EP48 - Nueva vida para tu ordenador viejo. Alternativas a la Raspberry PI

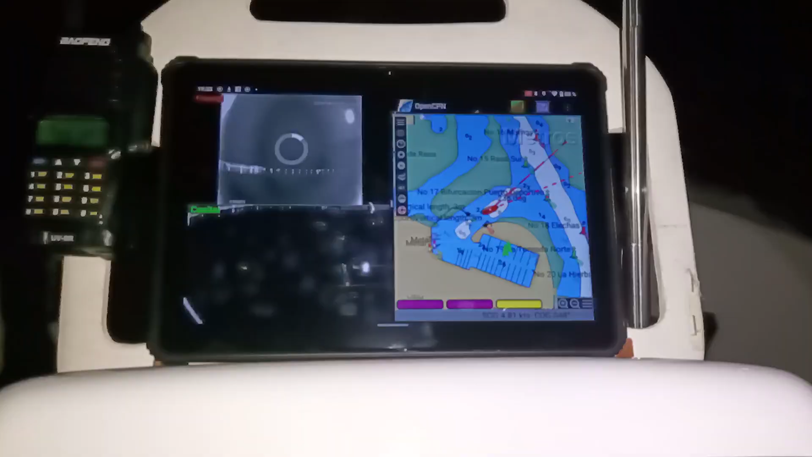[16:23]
en el que con OpenCPN o Navionics y gracias al Wi-Fi veo toda la información que recopila la Raspberry.